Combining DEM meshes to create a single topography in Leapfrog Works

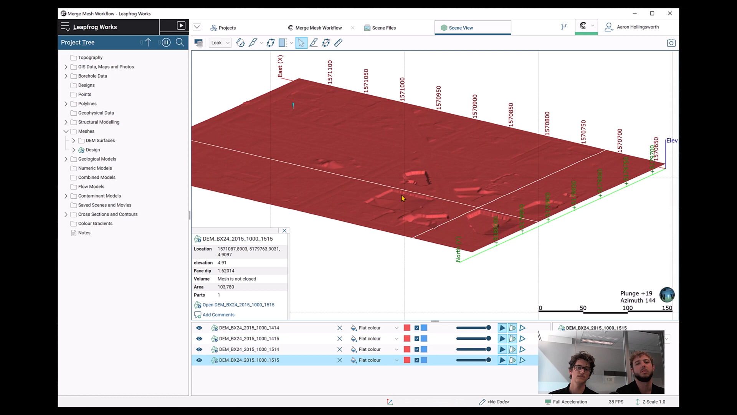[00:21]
Normally, if you had a low-resolution DEM, then it'd be pretty simple because you'd just use the merge mesh tool. But in our case, we've got these gaps between these meshes and we don't have a low-resolution mesh to combine. Yep.
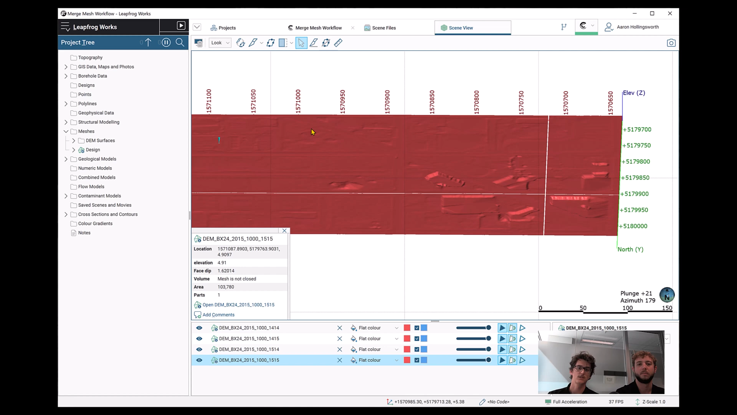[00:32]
So how can we create a surface that we can use for our merge mesh function? We're going to use this plane tool and we can create a mesh from our plane. Fantastic. Yeah.
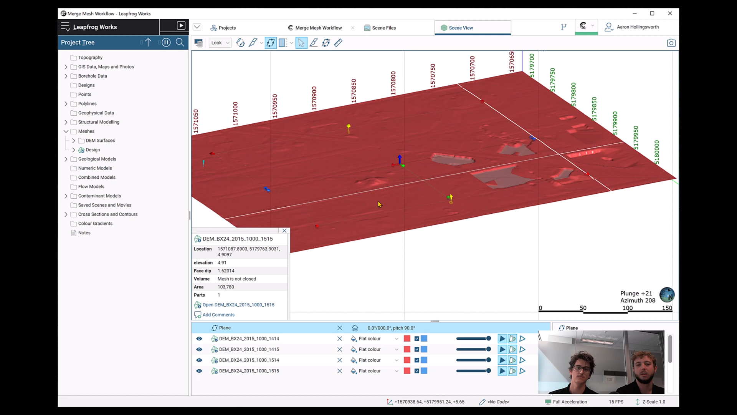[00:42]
So if we can make this mesh a little bit bigger, bigger than the size of our actual input meshes.
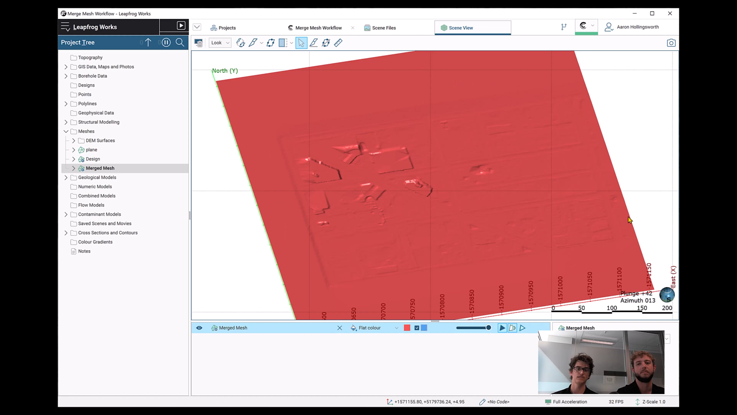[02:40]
Fantastic. And so we can now set that as our topography for our project. Yeah, definitely. So just right click, use our new topography from surface. And we're just going to choose that merge mesh that we just created.